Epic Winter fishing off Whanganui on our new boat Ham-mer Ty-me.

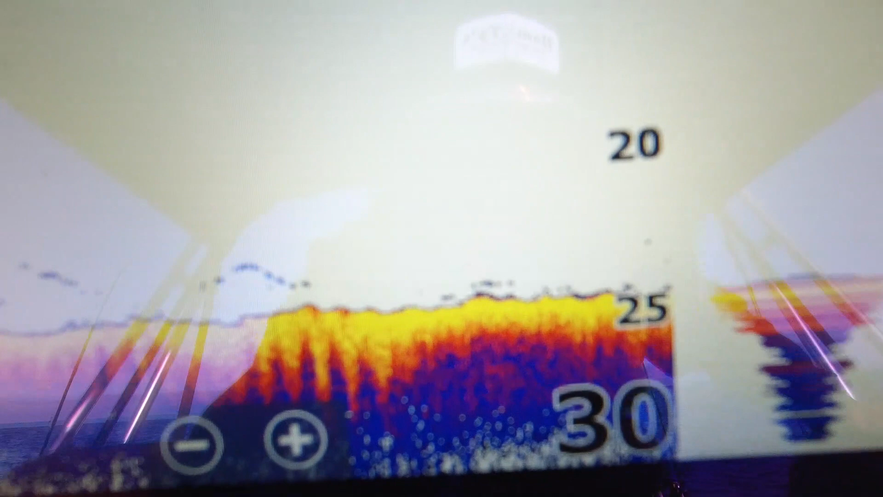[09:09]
I don't know if you can see it, but down the bottom there we've got a bit of sign across the bottom where that burley's working, so she is a mint day out here.
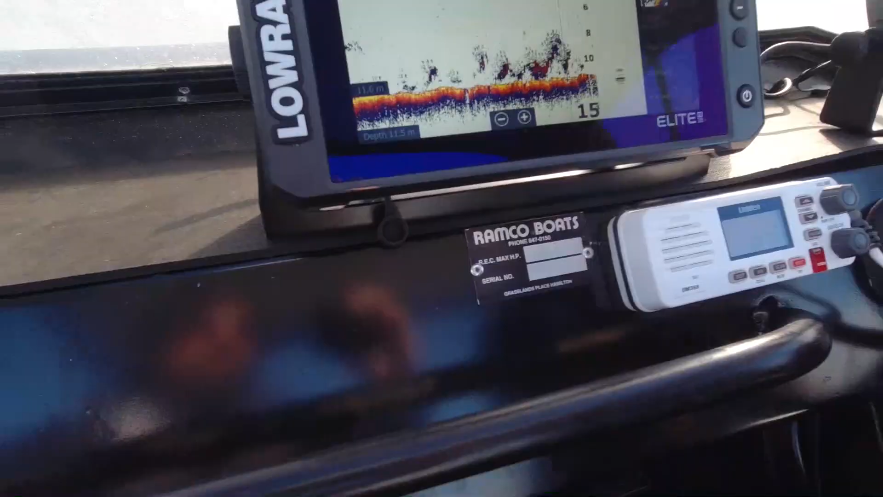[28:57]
On screen: depth 11.5 m
Look at all that. Oh. Slow it down for Jeez, us. Jeez, Captain, what are you up to?
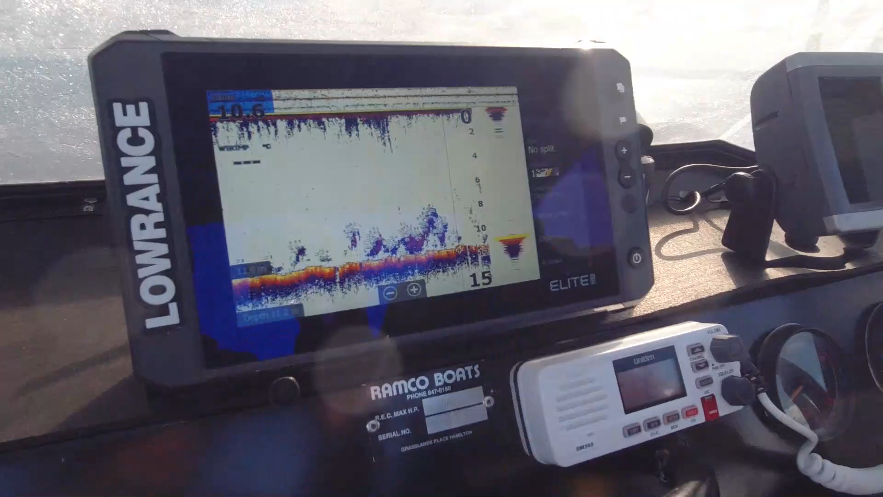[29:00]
Slow it down for the cameraman so you can get a steady shot. Pretty good, eh? Yeah. Once we get back on land, we're going to do a little bit of a spiel about how our day went,